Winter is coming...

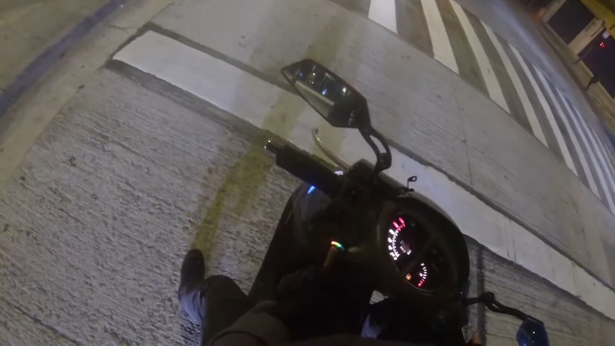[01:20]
Pra quem não viu Esse aqui é o Medidor de bateria Que eu tinha comentado No outro dia